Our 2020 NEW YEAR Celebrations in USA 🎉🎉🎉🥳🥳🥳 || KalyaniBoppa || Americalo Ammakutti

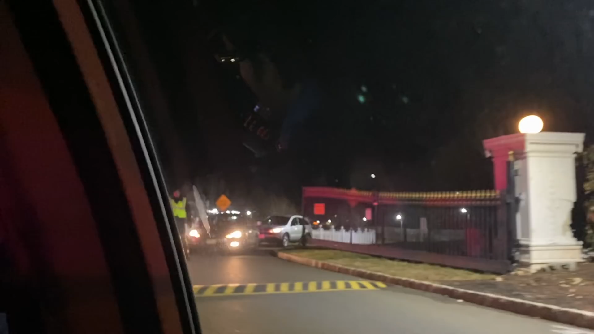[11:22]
నెక్స్ట్ బ్రిడ్జ్ వాటర్ టెంపుల్కి వెళ్ళాము. ఇది మా ఇంటి దగ్గరే, చాలామంది వస్తారు కాబట్టి పోలీస్ వాళ్ళు కూడా ఉన్నారు కంట్రోల్ చేయడానికి, ట్రాఫిక్ కంట్రోల్ చేయడానికి.